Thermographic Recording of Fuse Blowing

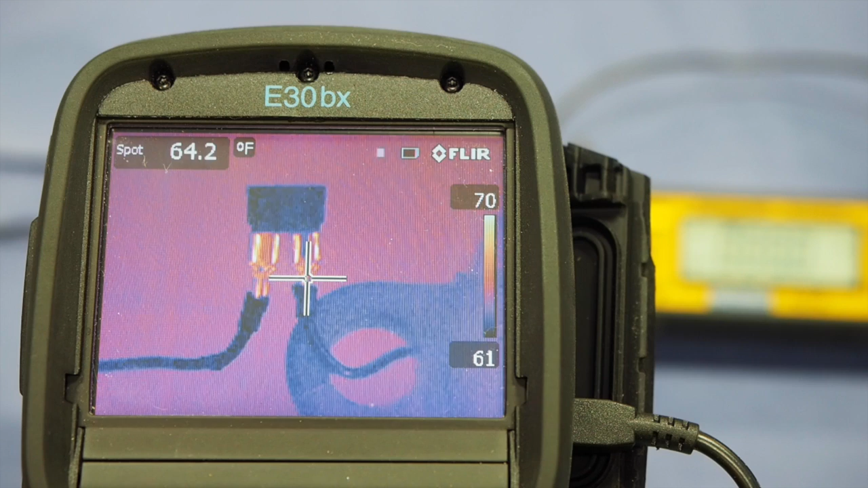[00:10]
On screen: spot 64.2°F
okay you guys are killing me here this interest in this fuse is pretty interesting somebody suggested that perhaps we should see a thermal image of this fuse blowing so here I have a
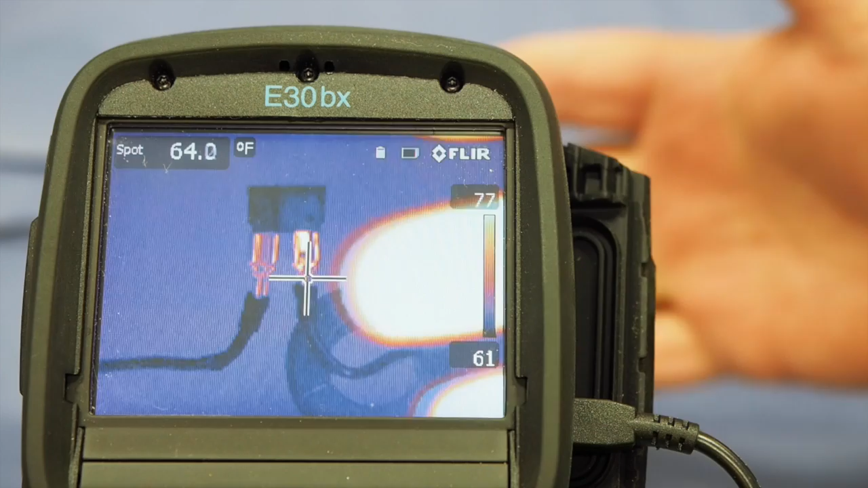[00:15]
On screen: spot 64.0°F
thermographic camera you can see my hand as it comes into the screen not
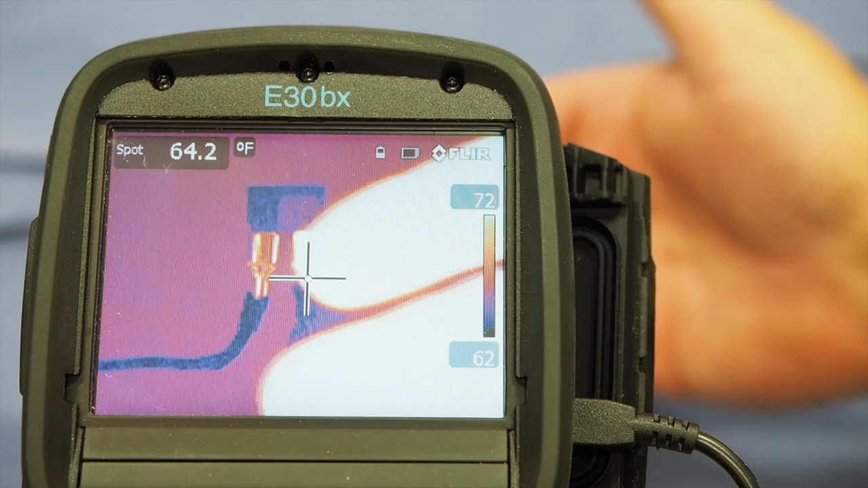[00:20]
On screen: spot 64.2°F
so focused is the ammeter showing the current but I can assure you that we're going to blow it about the same
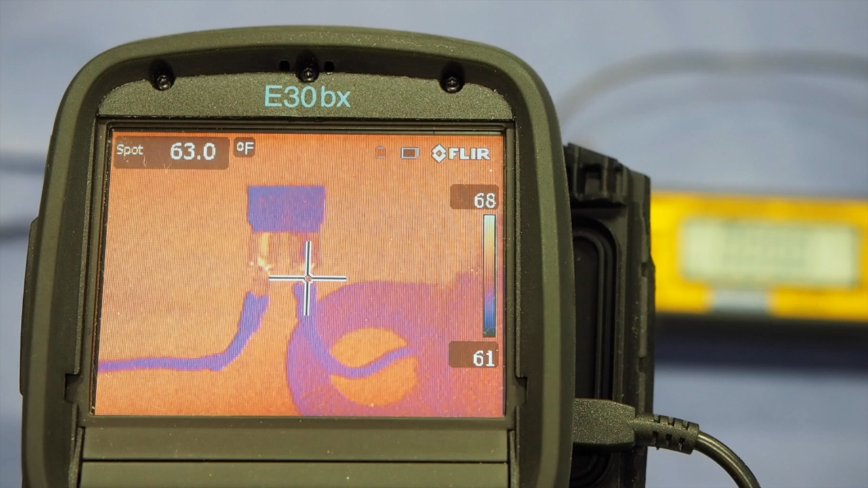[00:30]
On screen: spot 63.0°F
time I'm going to crank a load on this and we can watch the heat this is a 5 amp fuse I'm at 11 23 20 25 30 35
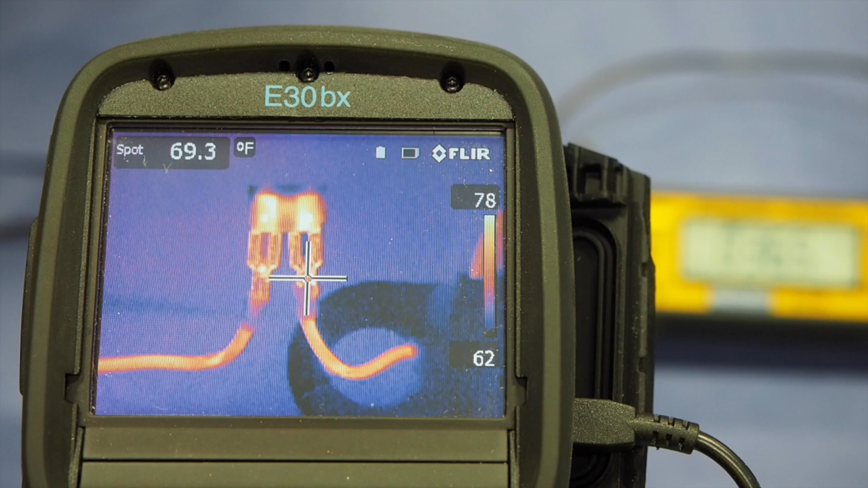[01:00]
On screen: spot 69.3°F
40 50 60 72 75 there it went
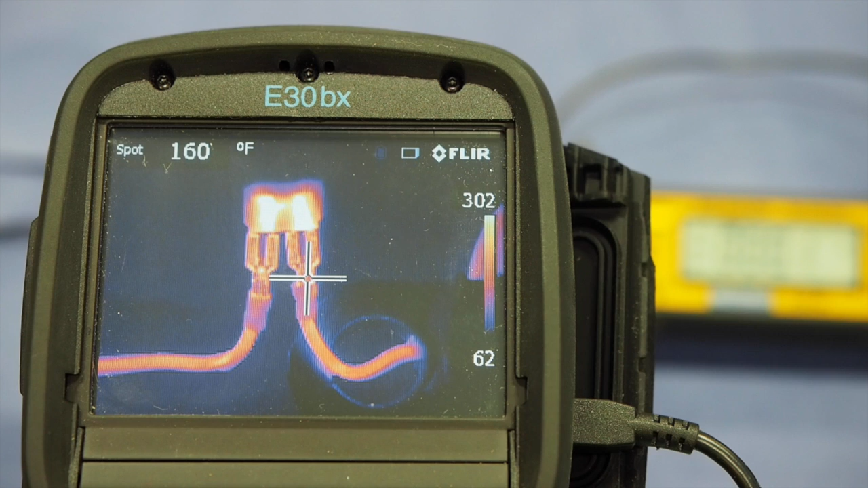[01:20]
On screen: spot 160°F
I think that's a pretty good example of what a thermographic camera can do for you